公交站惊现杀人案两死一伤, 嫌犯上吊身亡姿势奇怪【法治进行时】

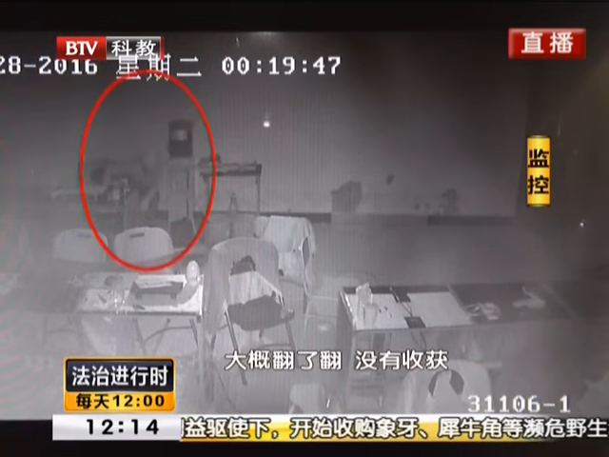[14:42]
这名男子捏手捏脚的在教室里走动每个客桌都要翻上一遍看到没有什么收获这名男子又开始到其他教室里寻觅
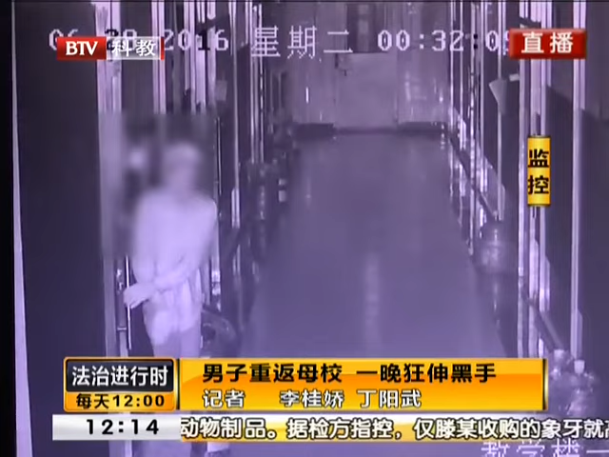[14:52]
这一房间是2052105
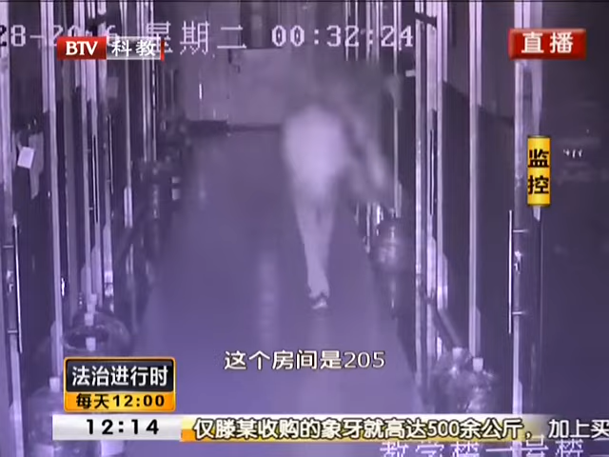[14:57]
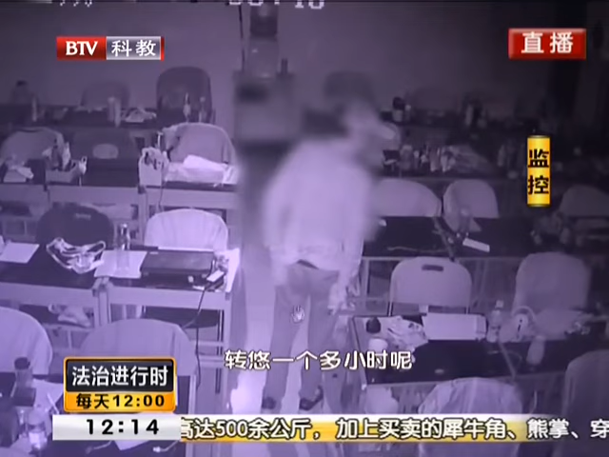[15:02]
这前一人在现场转了到了一个小时呢他可能也都有些好的你看这儿有两个笔记本都没动这个这个笔记本动